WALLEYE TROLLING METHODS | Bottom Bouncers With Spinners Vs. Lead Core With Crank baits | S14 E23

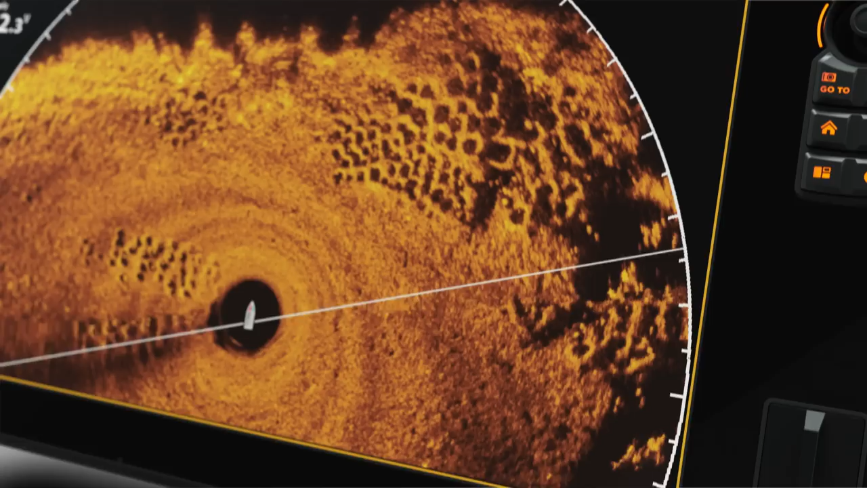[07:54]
So you can see fish, and every detail, in every direction.
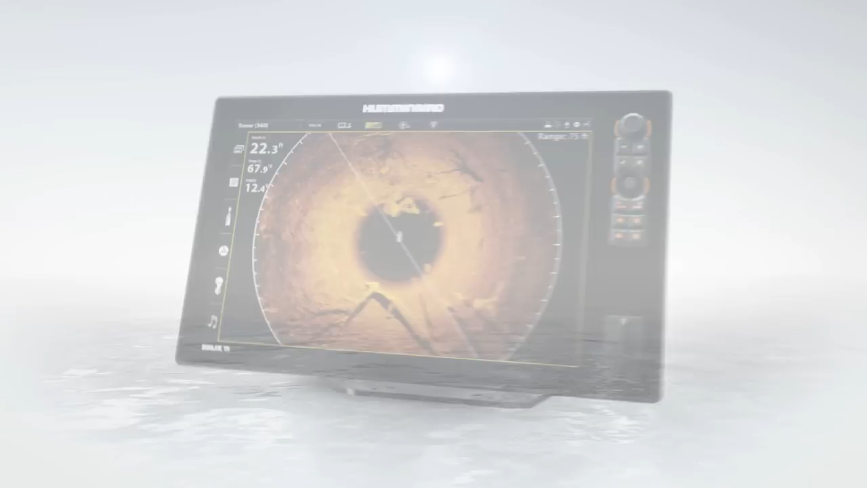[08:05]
Mega 360 Imaging, only from Humminbird. The general setup that I'm using for pulling bottom bouncers and spinners is always going to be to use the bow mount.
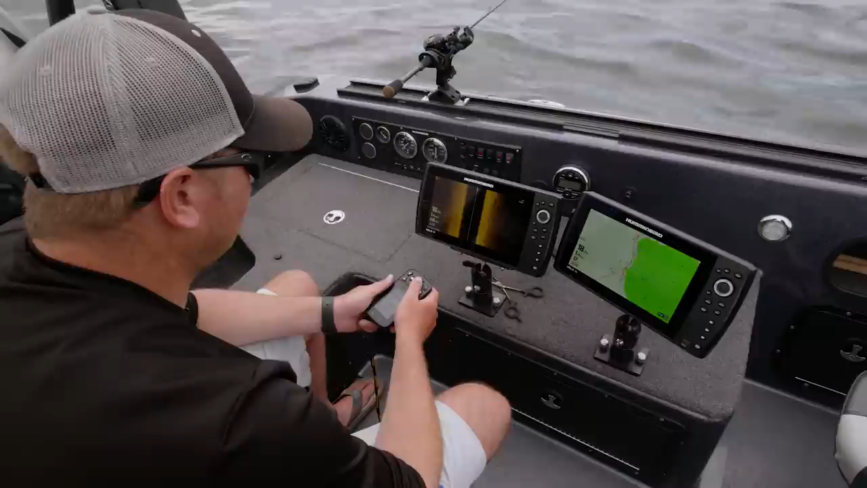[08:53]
So it's a really basic setup. All you need is a bow mount and then your handheld remote.
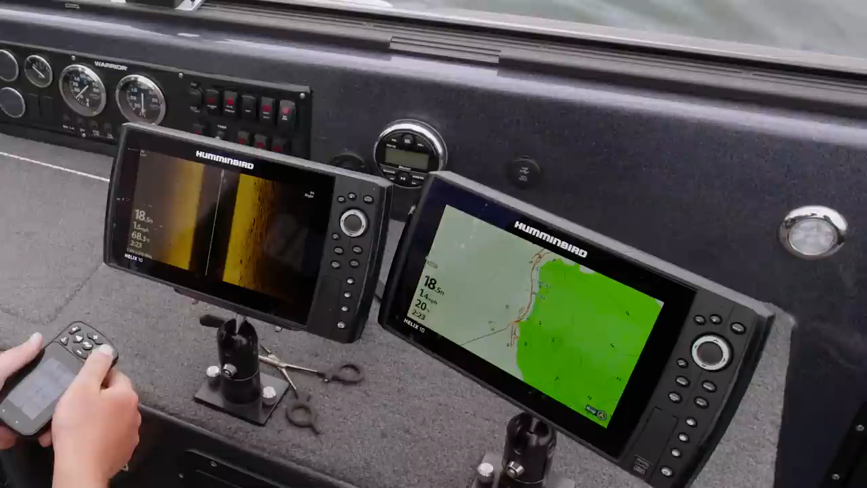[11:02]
It's a pretty good example of being right on the edge there, Pat. Mm-hmm. How far are the fish getting off that transition line? Well, there was a pot of fish right here that we should be going over. What's your depth? Oh, so you got 90 feet side to side? Mm-hmm. So those rocks are probably, what, 30 feet at the most to the right?
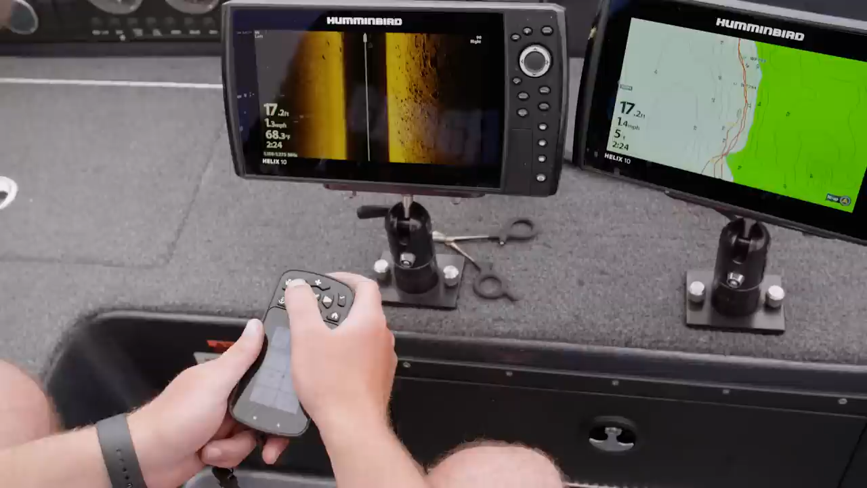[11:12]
On screen: depth 17.2 ft
Yeah, if that. There's a fish. All right, Pat. That's right on your waypoints? Mm-hmm.
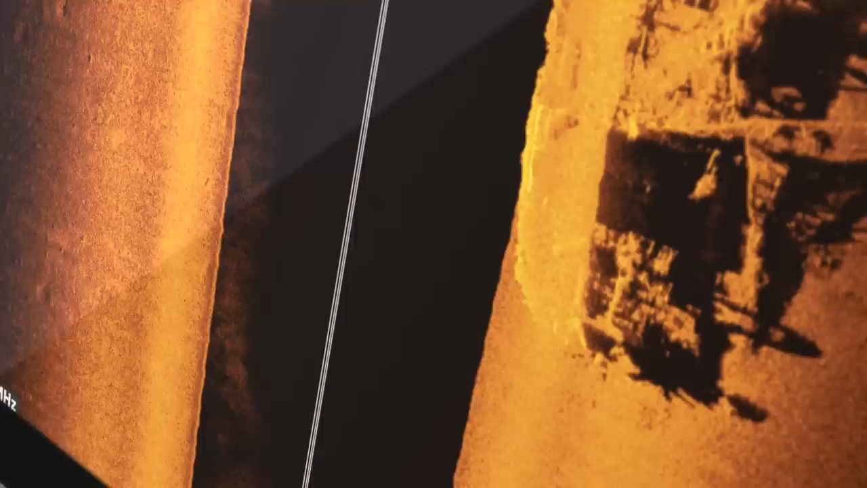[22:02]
New Mega Imaging Plus uses high-frequency sonar to show you fish and structure up to 200 feet below your boat and 200 feet out to either side.
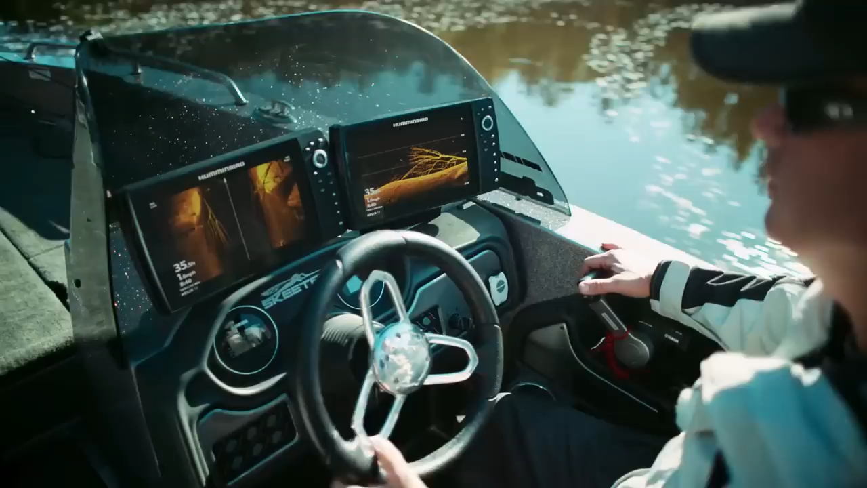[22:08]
No more secrets. No more guess what. Just a clearer picture of the world below.
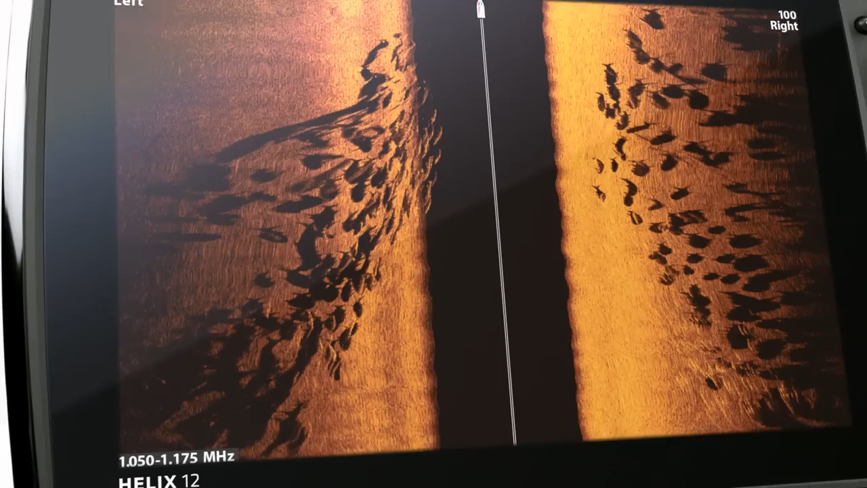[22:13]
Down to a fish's species and direction.